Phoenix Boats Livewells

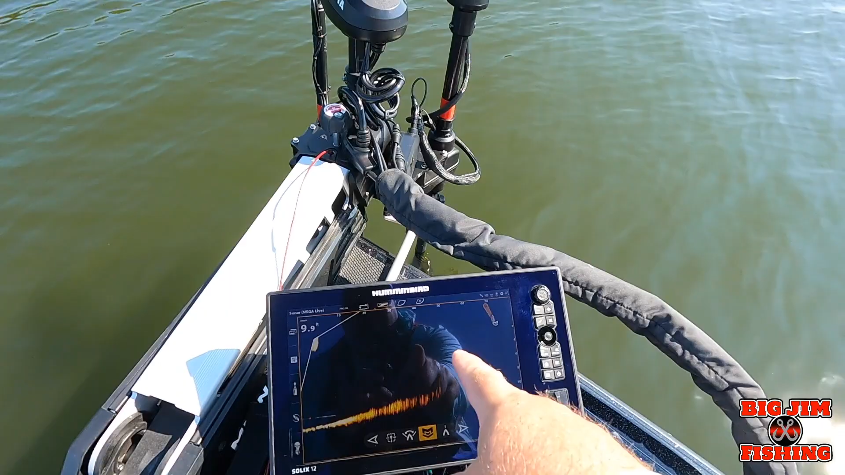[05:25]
Mega Live, the Mega Live Target Lock, Minn Kota, the Minn Kota Ultrex Link with iPilot.